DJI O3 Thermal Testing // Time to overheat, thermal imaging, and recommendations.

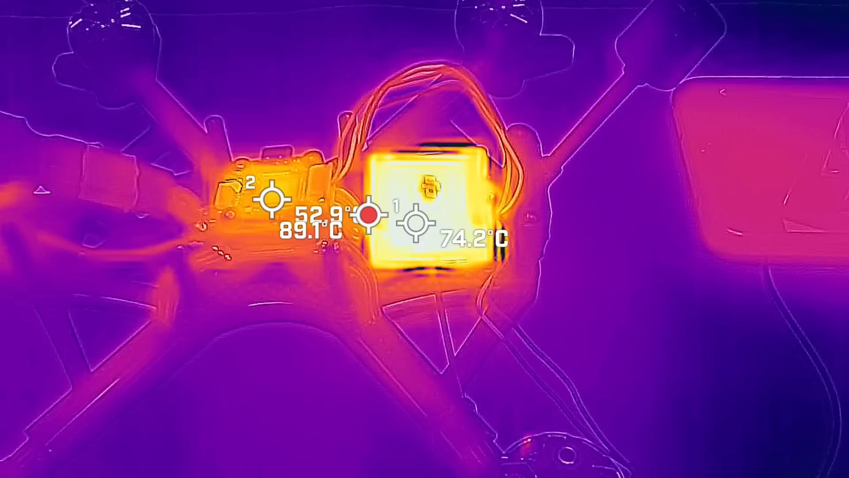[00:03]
Air unit getting too hot, so unplug all your drones, it is getting too hot, it's gonna shut my drone off.
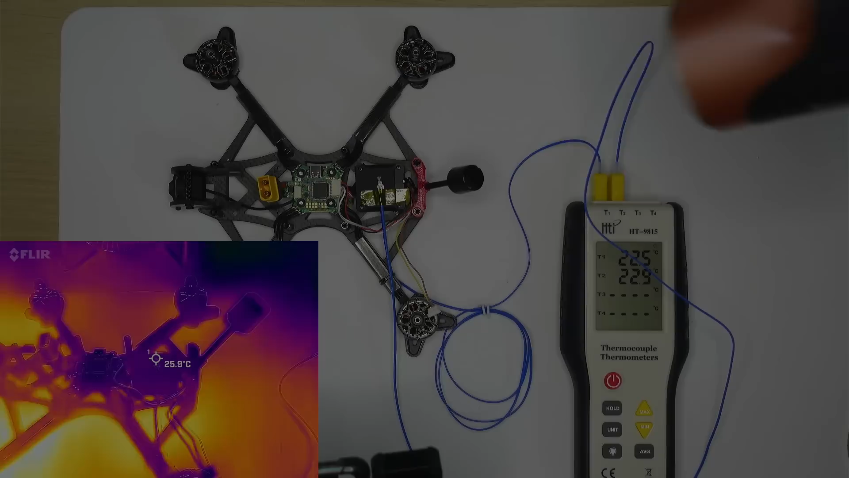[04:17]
On screen: spot 25.9°C
Now we're going to do a heat soak test. Now I'm using a temperature controlled hairdryer to heat the A unit and the thermocouple up to 55 degrees and the reason that I'm using an external heat source rather than turning the A unit on is that I need the temperature to be very very stable and I need the temperature of the thermocouple and the A unit underneath it to be exactly the same and one really good way to do that is to use hot air at a known temperature.
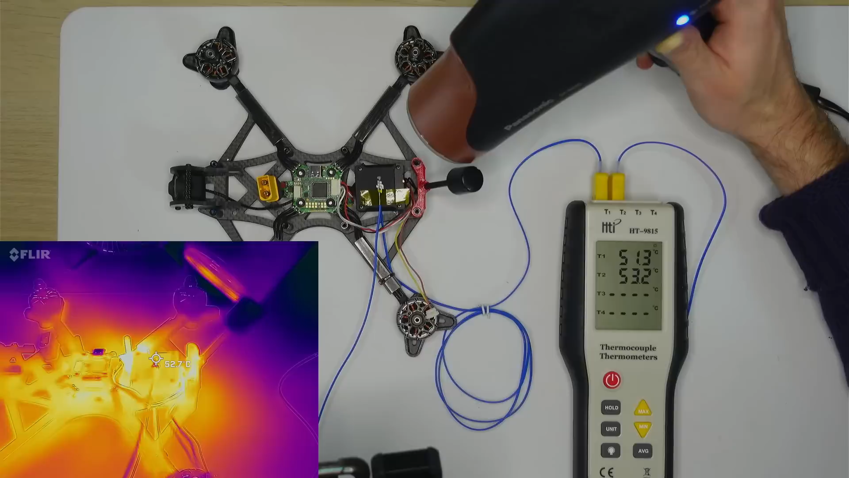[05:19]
As you can see we get the thermal camera and the thermocouple agreeing very closely within a degree of each other. Now we'll do exactly the same procedure for the Cadillx Vista. So again we're applying thermal compound to a thermocouple.
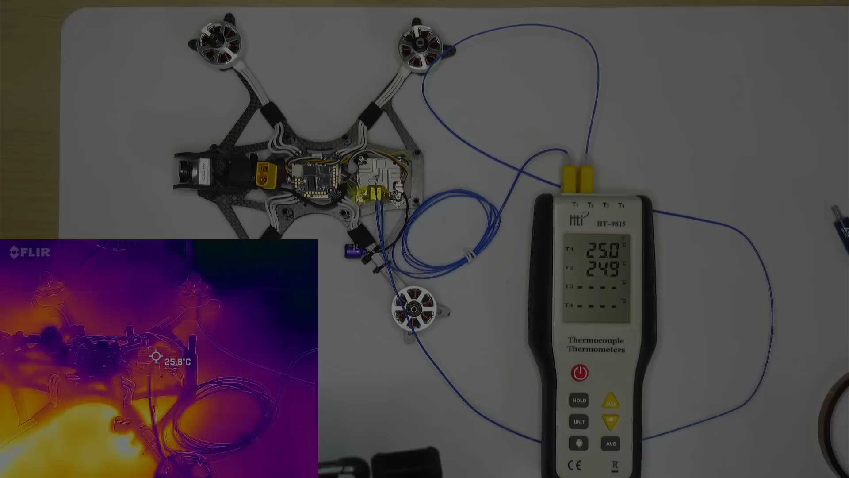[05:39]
On screen: spot 25.8°C
the thermal camera so that it's reading the same as the thermocouple and then will be calibrated. Interestingly because the Cadillx Vista is a silver anodise rather than a black anodise on the anuminium it ends up with a quite a bit lower emissivity than the O3A unit. So that means that we will need to adjust the emissivity of the thermal camera between testing the
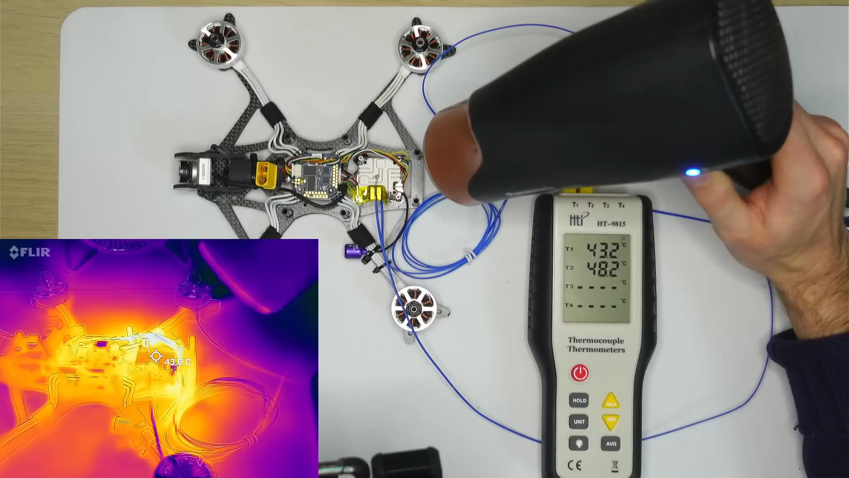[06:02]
A unit and the Cadillx Vista to make sure that the temperature that we're reading is accurate in both cases. Right now the thermal camera is not that accurate but then if I change the emissivity then we get much better agreement again to within about 1 degree C.